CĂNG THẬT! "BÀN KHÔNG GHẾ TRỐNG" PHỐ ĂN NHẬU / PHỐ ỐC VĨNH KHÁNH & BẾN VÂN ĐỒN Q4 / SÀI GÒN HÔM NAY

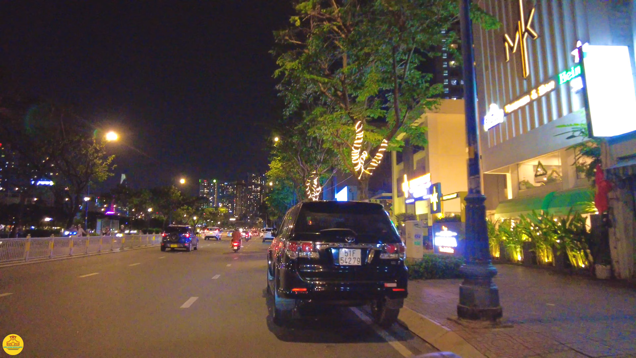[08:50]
Có cái đoạn sau, đoạn từ Khánh Hội trở về dưới đường Khánh Hội trở về cầu Khánh Hội đó, thì em thấy là có vẻ cũng có nhiều quán hơn.
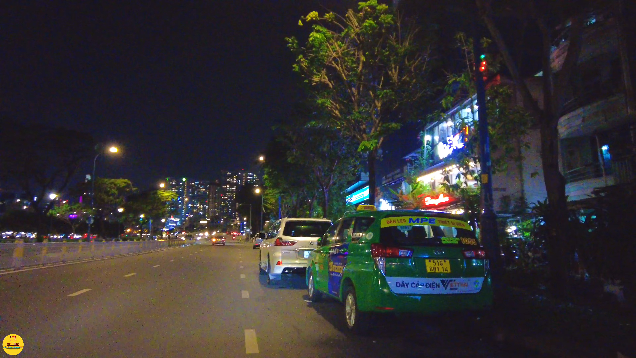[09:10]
Đây có một vài quán Hương Lan định, mấy quán nhậu lặt vặt ở ngoài đường ha,
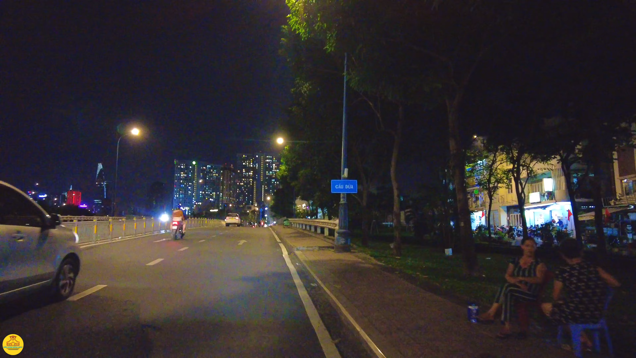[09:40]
Đôi khi chạy phố xá vào ban đêm như thế này cũng hay, chúng ta thấy là trên cầu có luôn cả người lấy cái bố ra đây ngủ đó,
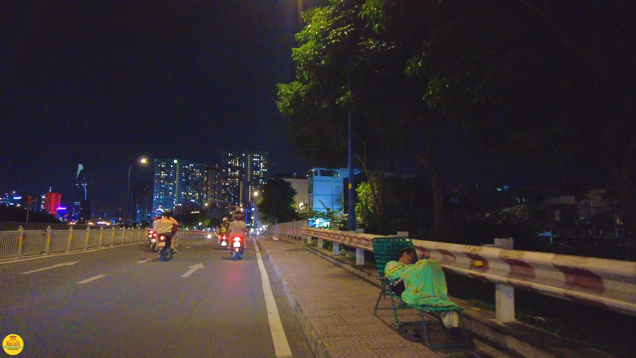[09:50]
trùm cái khăn ngủ như vậy thôi. Cuộc sống đúng là muôn màu muôn vẻ, mọi người có mỗi cái hoàn cảnh khác nhau, người thì ăn không hết, kệ thì lần không ra, khổ vậy đó. Ở đây có cái khu nhà nước mắm Liên Thành, khu nhà rất là đẹp, bây giờ người ta còn cho chụp hình nữa cô bác anh chị.
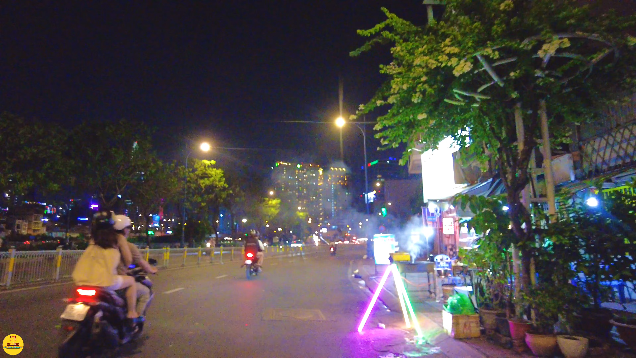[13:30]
Cơm tấm đêm, người ta nướng sườn đó, than nướng sườn đó.
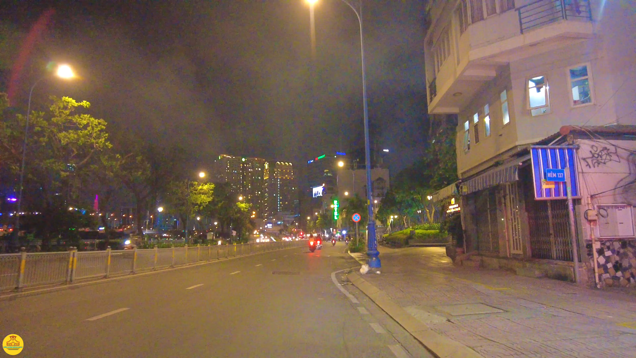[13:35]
Ở đây thì em thấy là chắc không cần đi hết phố Vĩnh Khánh đâu.
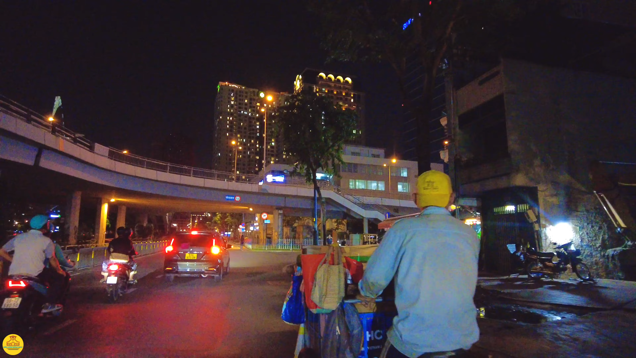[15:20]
Đường Đoạn Văn Bơ, tức là Đỗ Thành Nhân đó.
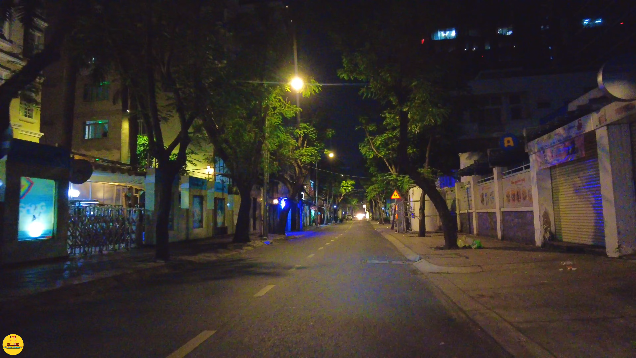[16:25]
Khu bệnh viện quận 4 này về Hoàng Diệu vô chợ Sấm Chiếu đó, em sẽ đi đường Lê Quốc Hưng này. Trời, con đường này buổi tối nó vắng quá ha. Lần đầu tiên đi cái con đường Lê Quốc Hưng này vào lần đầu tiên đoạn đi đoạn này luôn á cô bác anh chị. Em ít khi đi cái đoạn bên này lắm, thường đi Lê Quốc Hưng bên chợ Sấm Chiếu mà. Đó, đoạn này trời ơi nó vắng tanh luôn, không khác lạ luôn.
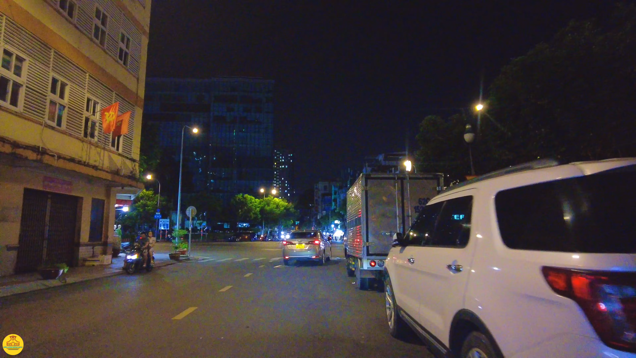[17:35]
tức là đường Trịnh Thế ngày xưa. Còn bên phải thì chạy về hướng của đường Khánh Hội, hết đường là về Khánh Hội.
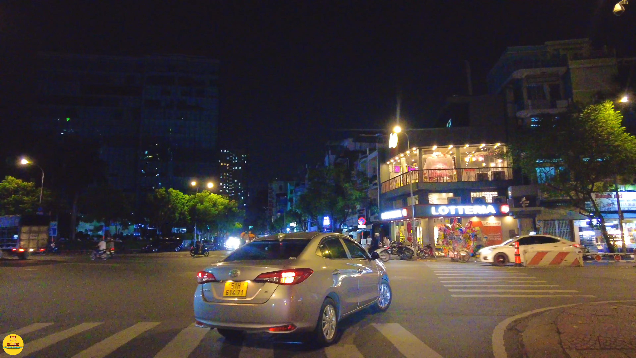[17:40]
Bên tay phải là chúng ta lên cầu Cao Mét về hướng chợ Dân Sinh nha. Bên trái là con đường Đoàn Văn Bơ, Đỗ Thành Nhân năm xưa,
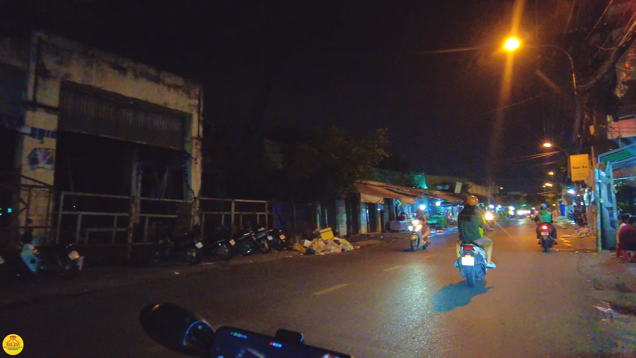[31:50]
Đó, cái chỗ này là cái chợ Long Kiện, bến đò Long Kiện ngày xưa.